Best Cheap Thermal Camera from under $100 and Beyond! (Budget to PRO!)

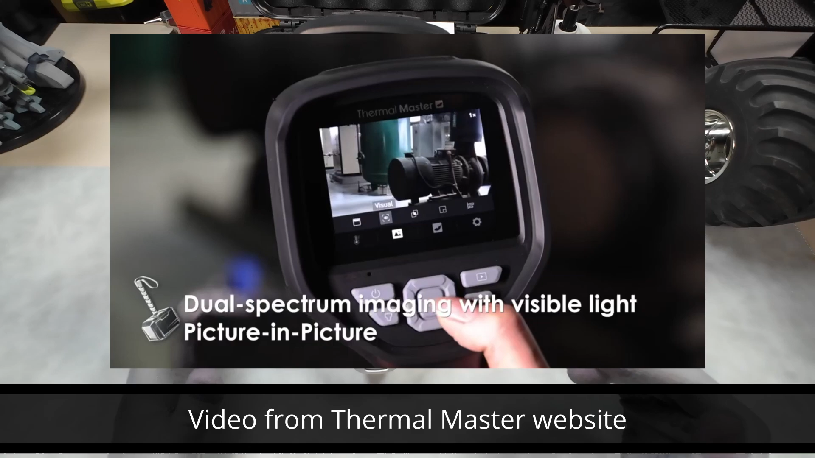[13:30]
higher resolution screen, more rugged alloy build, internal lens cover, camera mounts, 32 gig storage and the case.